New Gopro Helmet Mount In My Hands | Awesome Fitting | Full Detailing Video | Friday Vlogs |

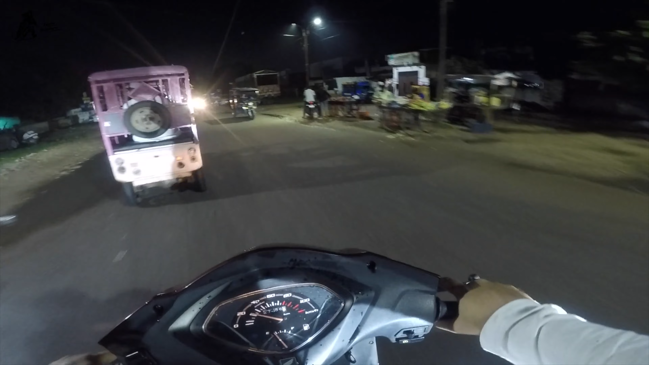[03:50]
आके चिपका है कीड़ा चिपका था वो भी मेरे अंगुठे पे अंधेरा आ रहा होगा रात का वक्त है तो थोड़ा क्लियर विजन नहीं आ रहोगा गोपर हीरो फाई भी काफी अच्छा काम हमारा कर रहा है अभी